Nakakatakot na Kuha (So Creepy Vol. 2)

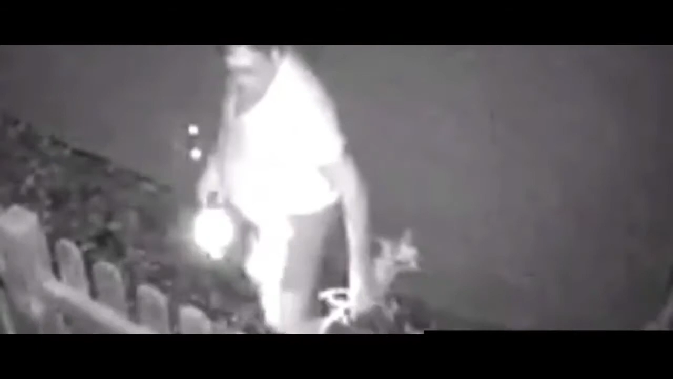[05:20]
Seriously though, I'm trying to give his neighbor the benefit of the doubt, but this is one unsolved mystery that I'm not sure I want the answer to. Here he is prowling around in the middle of the night with a flashlight at nearly 2 in the morning.
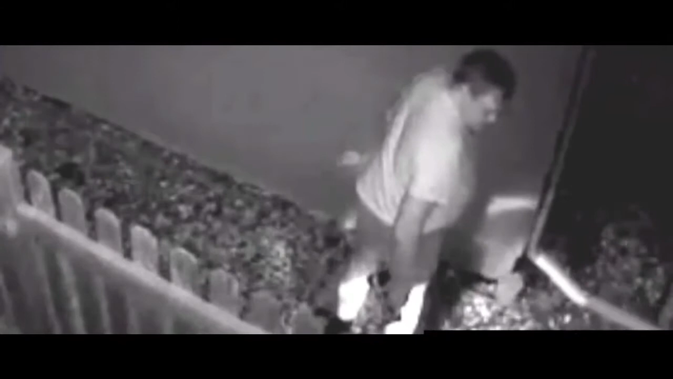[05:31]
It's not like he dropped his keys or something because he's doing this a lot, like some kind of routine. He looks under the gutter and then looks into Jeff's yard as if he hears something, and then he looks over the fence briefly.
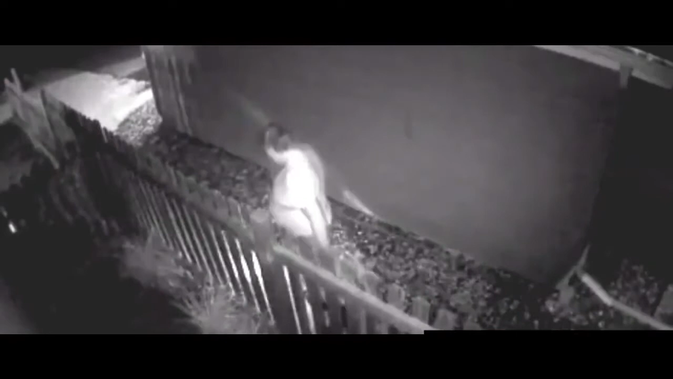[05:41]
Here he is looking at the same area of the ground on a different night at 2 a.m. A much better look at his face. He's smiling to himself, pleased. But what is there to smile about?
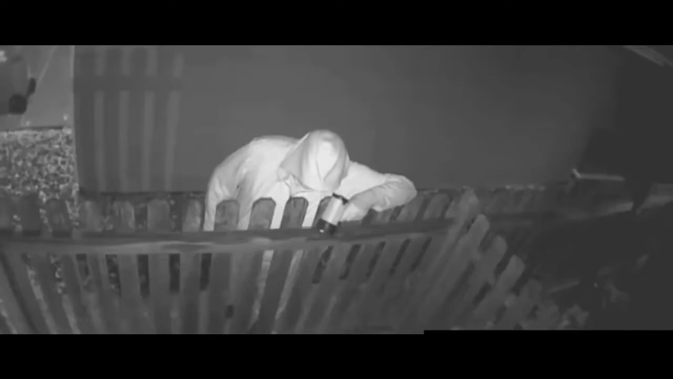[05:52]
It's not a pleasant smile either, in my opinion. When he sees the mounted security cam, he's out of there in a hurry. The whole thing looks shady to me, maybe even a guilty conscience. But guilty of what? Here's one of the creepiest late night strolls yet. He abruptly stops, turns towards Jeff's house, and smiles gleefully as if he's seen an old friend.
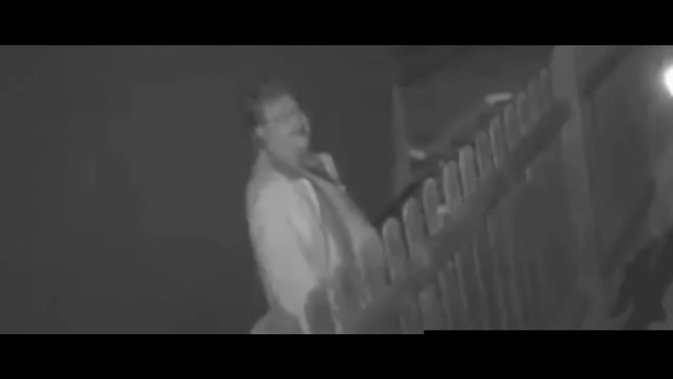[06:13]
maybe what he's really smiling at is a horrible future in store for Jeff. So let's recap. A neighbor keeps looking at the ground like he's buried something there, and he keeps looking over like he wants to bury something again.
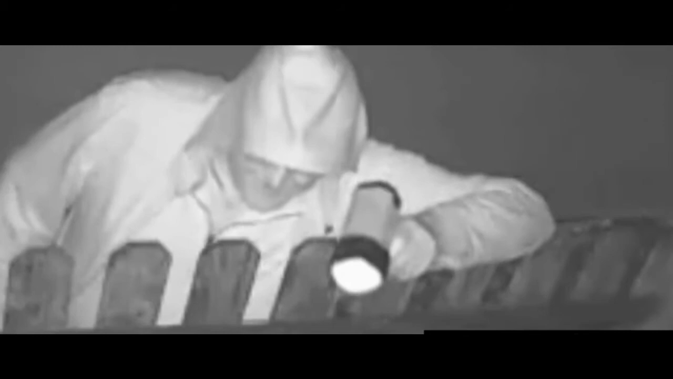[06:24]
I'm not saying that's definitely the case, but if I saw something like this, I would definitely think he has plans for me. I'm curious as to whether or not you agree, and if so, after seeing these videos, would you have the courage to confront him if he was your neighbor?
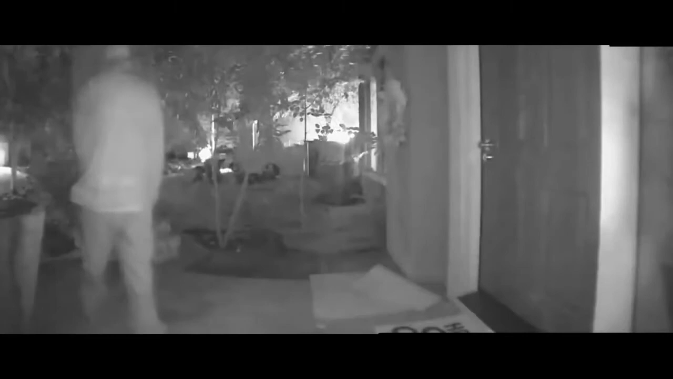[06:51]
My first thought is that he's hiding and also watching out for any cars passing by, as they could be potential witnesses to what he's about to do. Suddenly he gets closer and keeps his back turned, so I guess he's not worried about being seen after all.
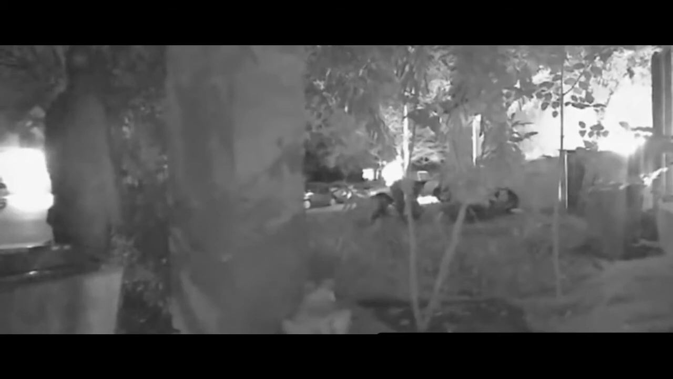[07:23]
I don't know what I'd do if I saw a tall person breathing heavily with their hands clenched like this. Probably find something sharp to defend myself with and then call police. He looks tense, like he's psyching himself up to break in and do something horrible. Thankfully he thinks better of it, and Jimmy.
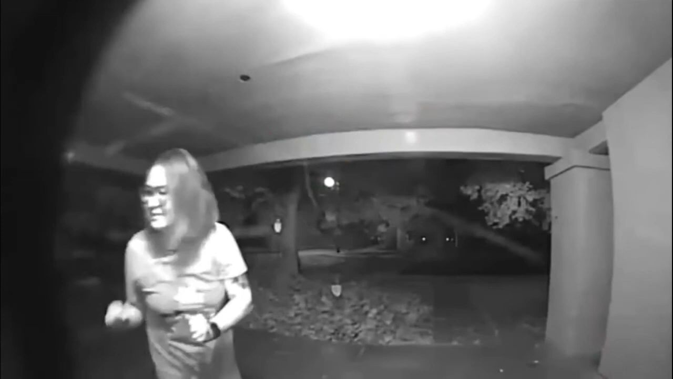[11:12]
A woman comes banging on the door and doesn't wait for an answer before trying to claw her way inside however she can. Judging by how she frantically pulls on the door, it looks like she might have escaped an attacker and is now desperate to get away from someone who is still chasing her. But she is too disoriented and confused to make any sense of her surroundings or explain herself. She doesn't seem to fully understand what she's doing, even as she is trying to enter.
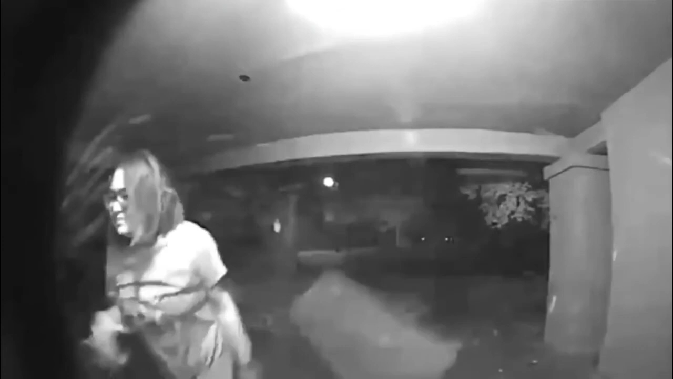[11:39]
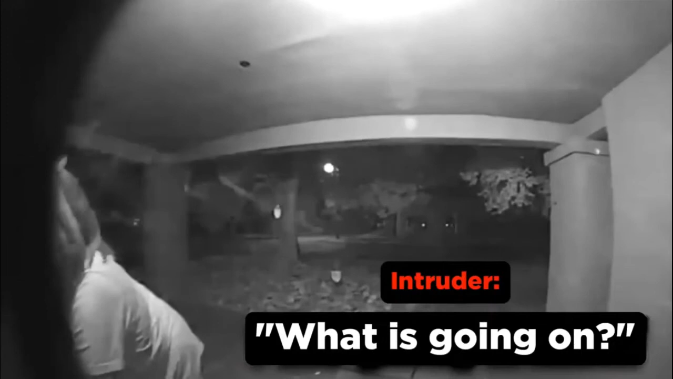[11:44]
And when told to get away by the scared person hiding inside, it doesn't seem to register that she doesn't belong here.
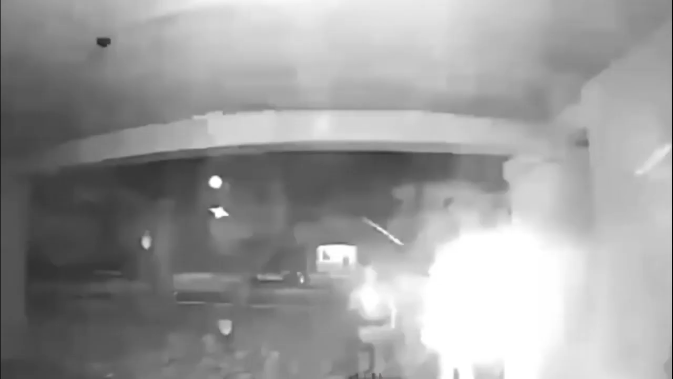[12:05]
she somehow drops her mania and seems totally calm,
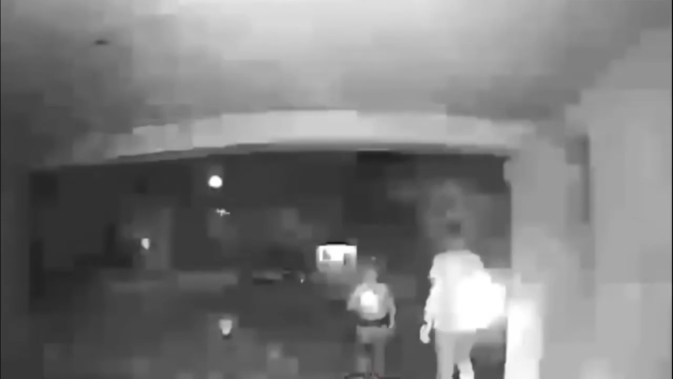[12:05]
much different than before, yet still just as confused.